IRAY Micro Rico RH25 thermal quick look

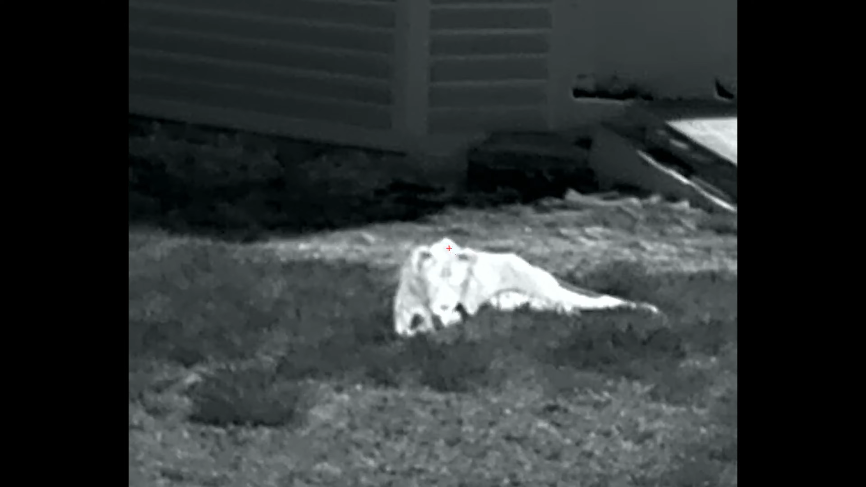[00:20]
My shed in this video is about 30 yards from where I'm standing, and as you can see,
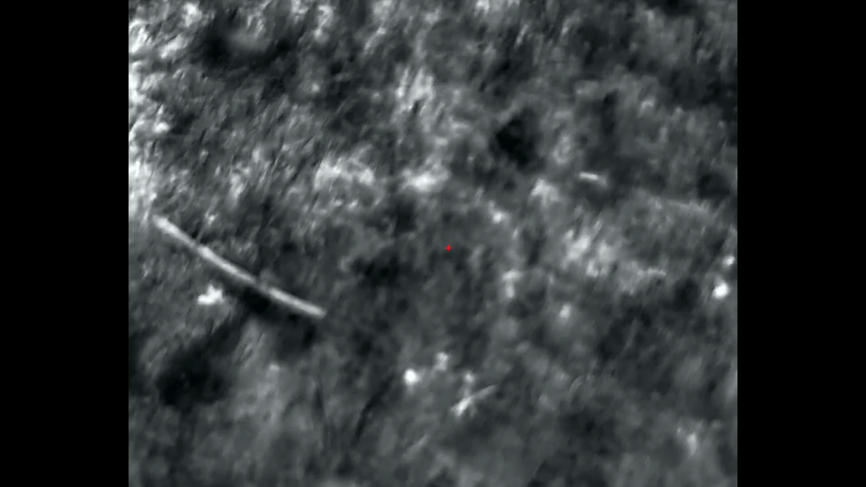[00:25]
quality and detection is no issue at this range.
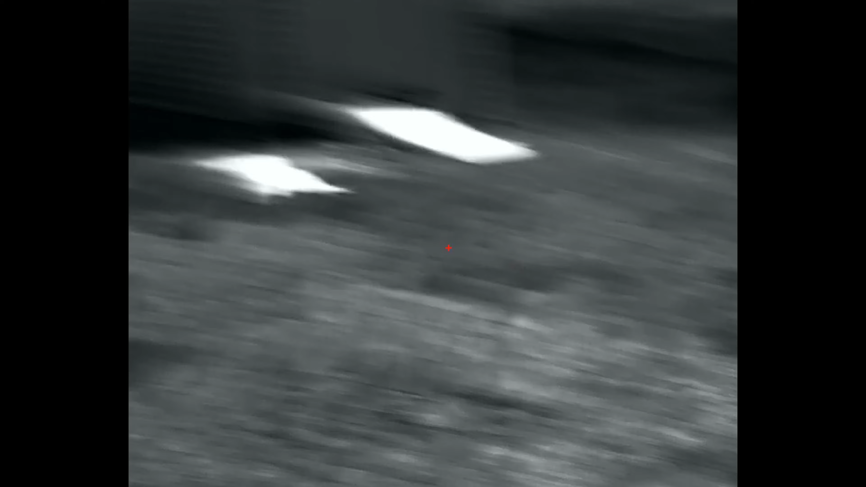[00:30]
The video you're seeing is native to the RH25, as it has still picture and motion video capabilities.
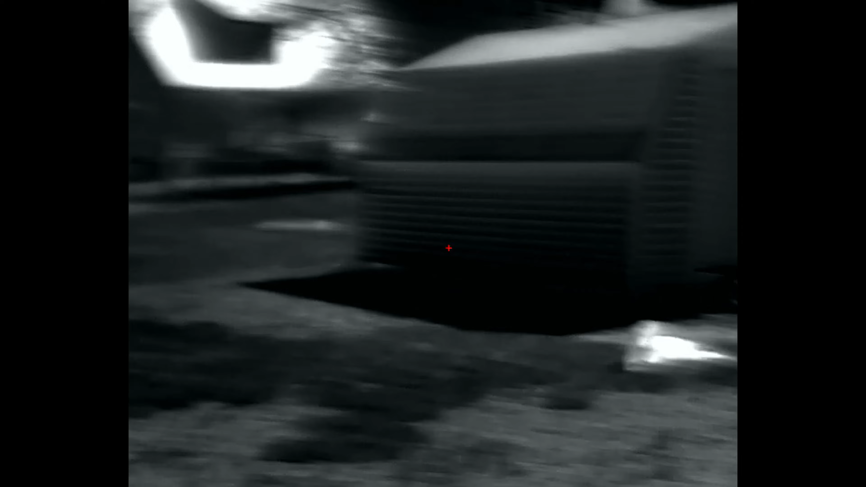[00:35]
There are also a handful of color palettes that I'll show you a little later in this video,
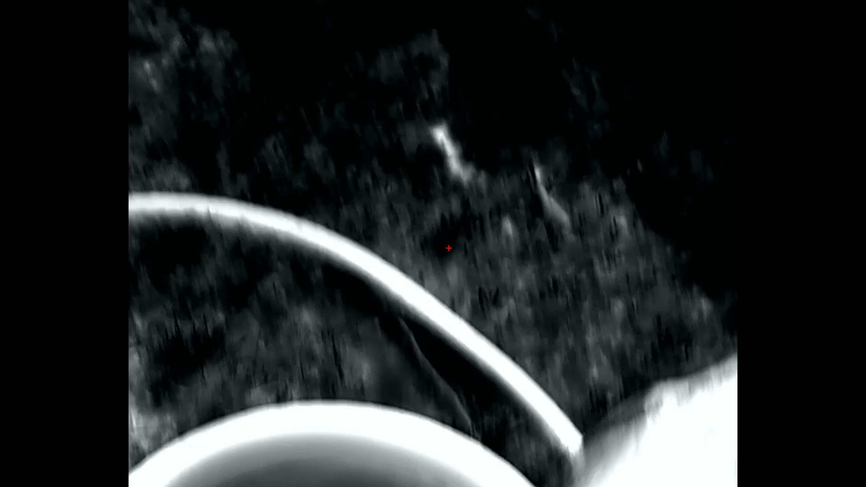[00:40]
but we'll dive deeper into in a future video.
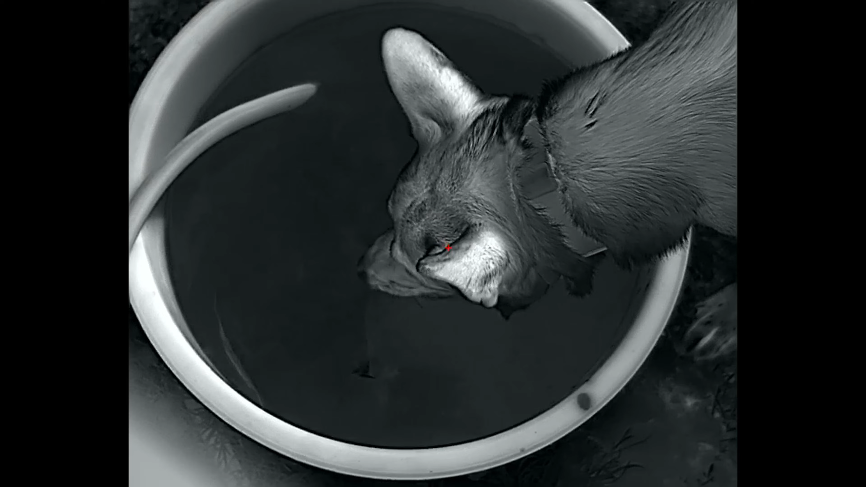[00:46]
Also in a future video,
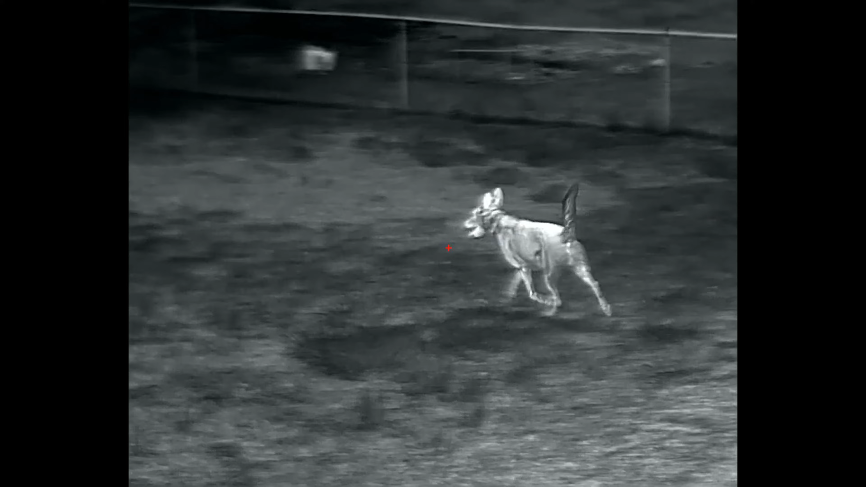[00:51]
we'll be pairing this thermal up with a variety of different scopes with different tube diameters and zoom powers,
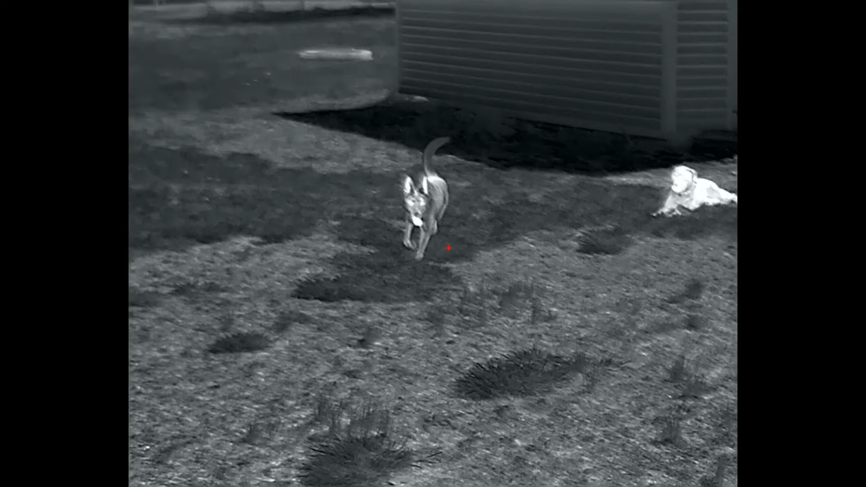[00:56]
using my phone scope mount to show as close to what I'm seeing with my naked eye as possible.
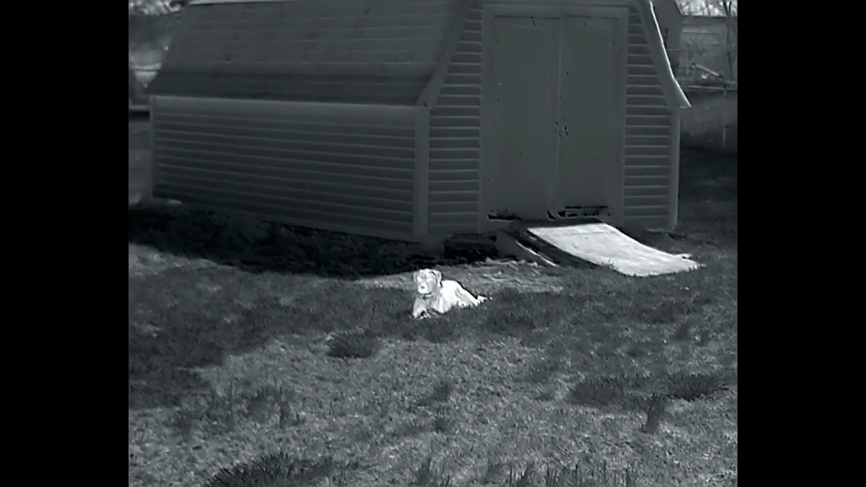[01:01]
We will also go over how to zero and pair this to your scope. As you can see, we're now on red hot,
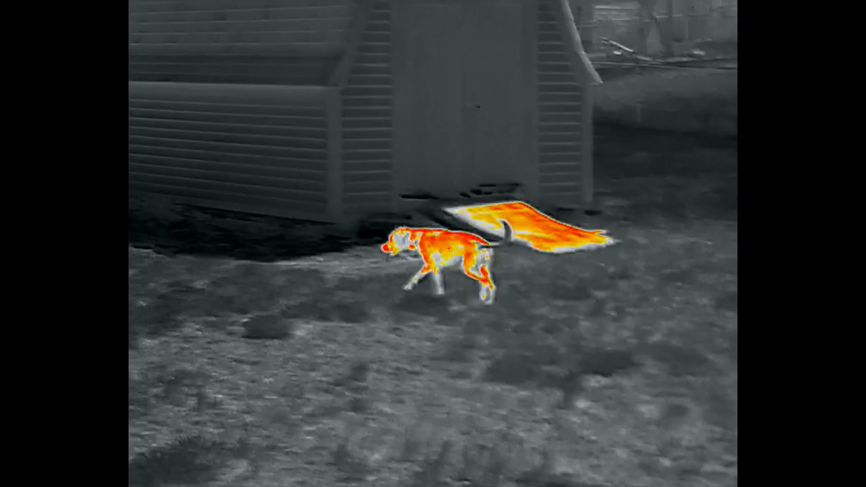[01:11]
and you can see the ramp to my shed and my dog Draco posting a bit of heat.
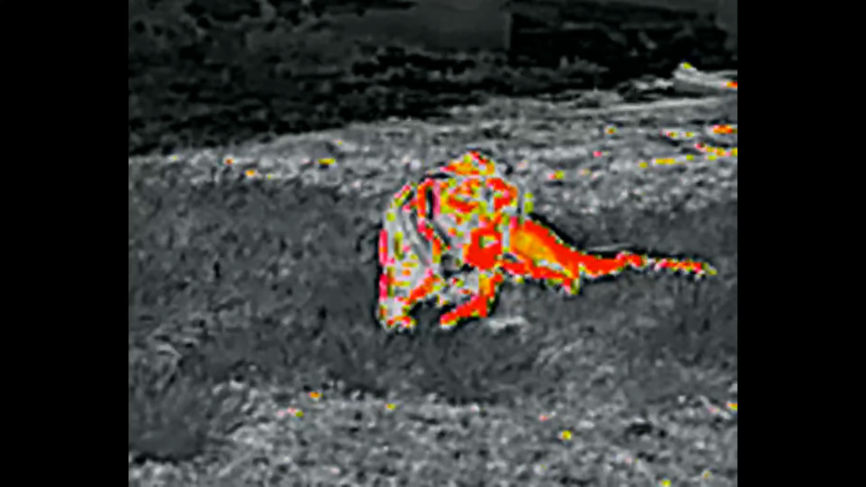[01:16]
It's about midday,
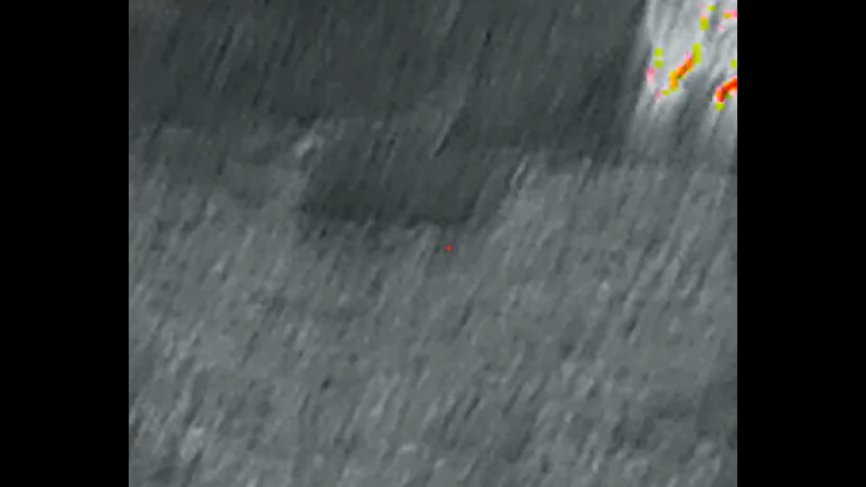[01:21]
and this does a very good job at differentiating the actual heat signatures from just the heat from the ground or trees.
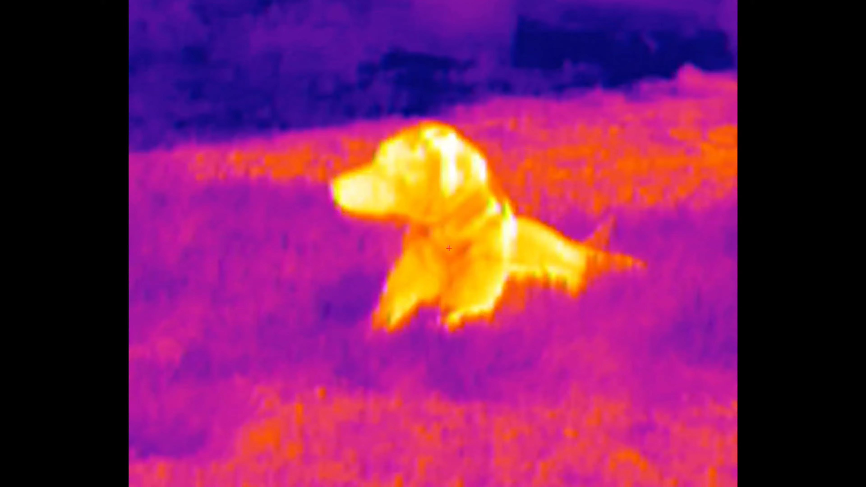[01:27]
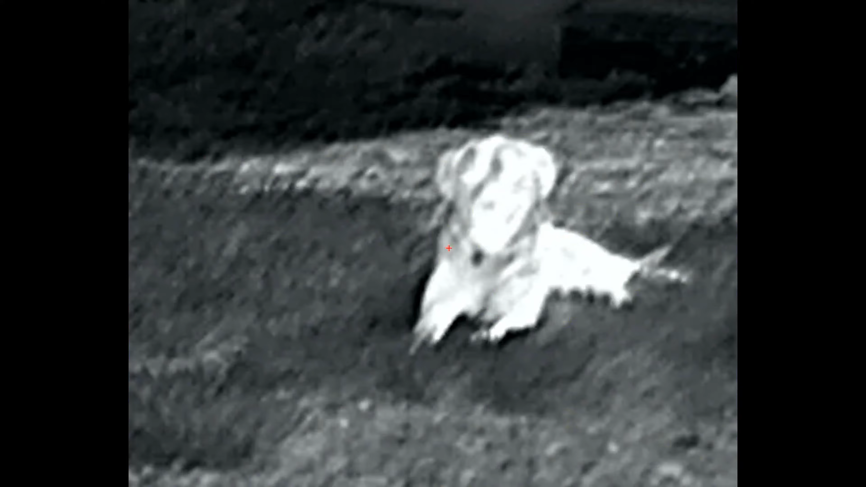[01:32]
I'll get you guys the exact names of each one of these color palettes, but I'm just cycling through. We're at black hot, and now we're back to white hot.
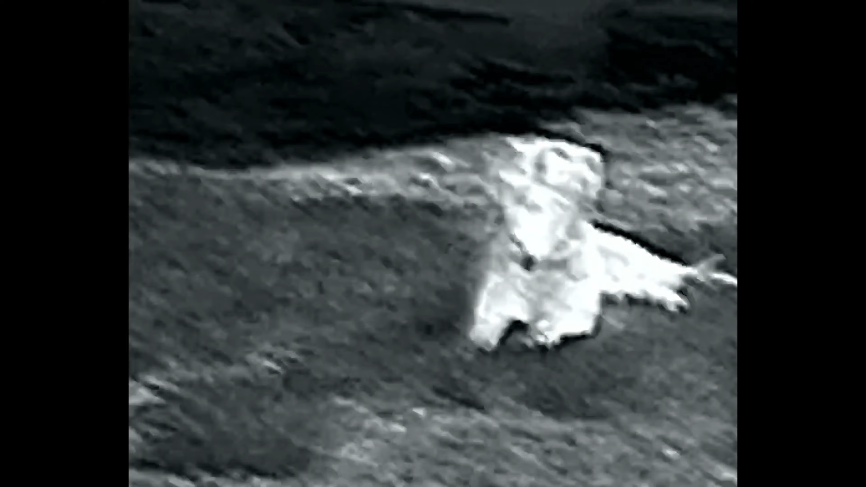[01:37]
White hot is probably going to be my favorite and my go-to as I believe it does stand out quite a bit,
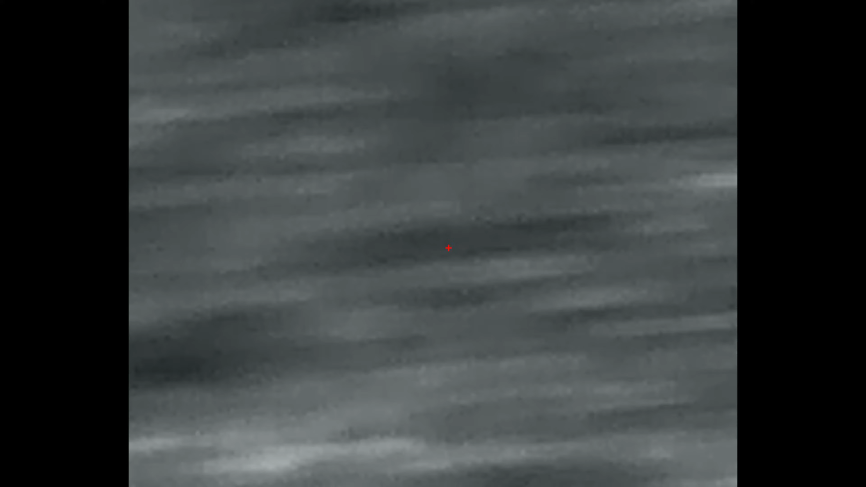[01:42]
but that red hot overlay does help pick up smaller heat signatures,
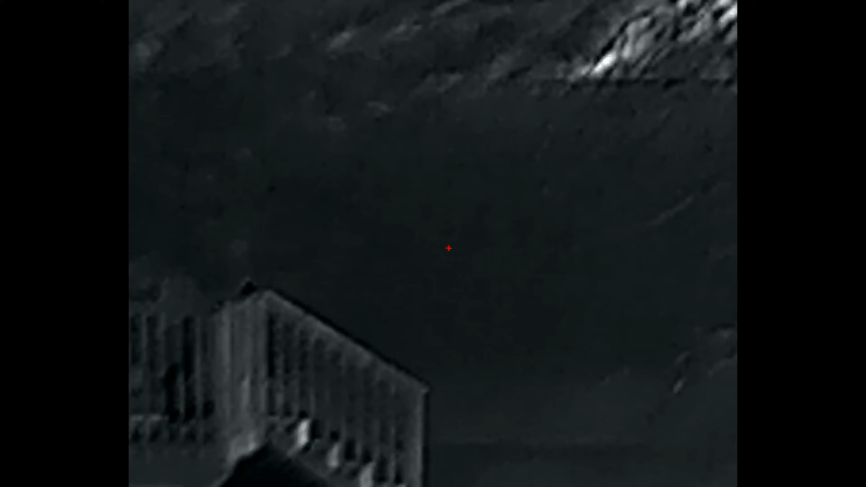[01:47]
especially if there is a good bit of area you're searching for,